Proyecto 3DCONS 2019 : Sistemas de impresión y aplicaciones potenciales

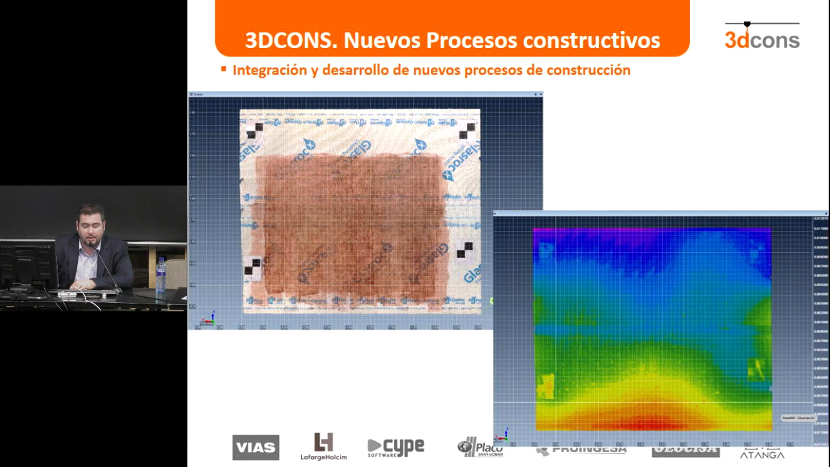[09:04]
Pues es escaneado y ese ajuste de las trayectorias para que ya no sea una trayectoria fija sino que sea una trayectoria ajustada a la distancia que en cada punto tiene la superficie de trabajo. Muy bien, pasamos a aplicaciones potenciales. Todo esto que os hemos contado ¿para qué sirve?